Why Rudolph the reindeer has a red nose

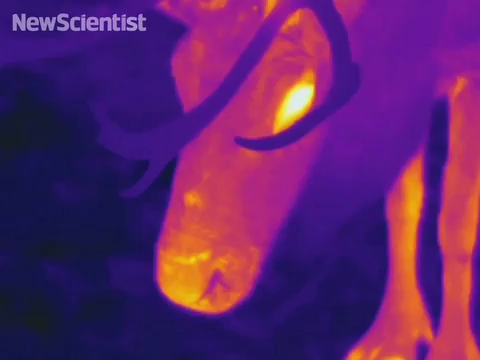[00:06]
These thermal images reveal the warm glow of a reindeer's nose.
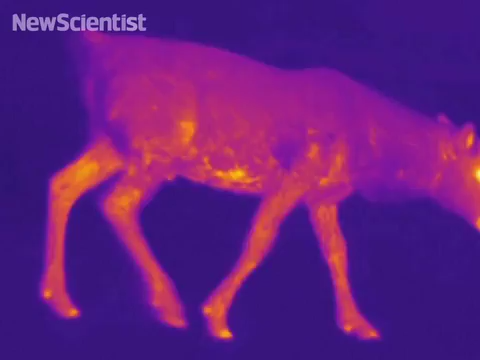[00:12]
Since they live in cold climates,
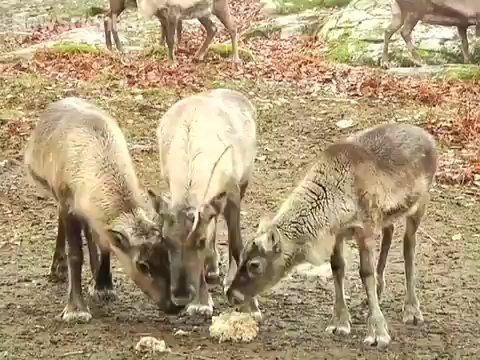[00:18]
they need a way to keep their nose from freezing, so it's sensitive enough to identify food.
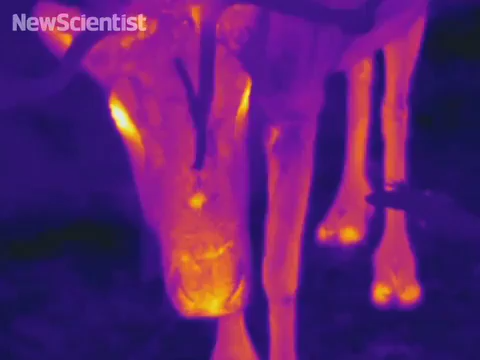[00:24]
Warm blood is pumped into their nose to heat it up, giving it a reddish color.
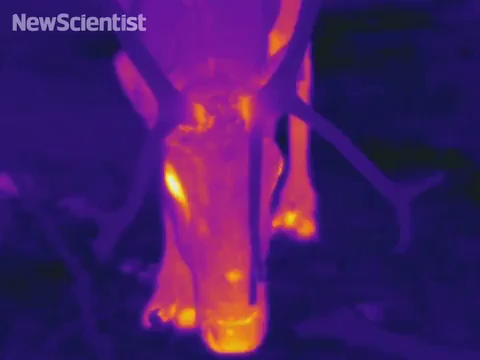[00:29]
The heat transfer could also help when being chased by wolves, cooling their heads so their brain doesn't fry.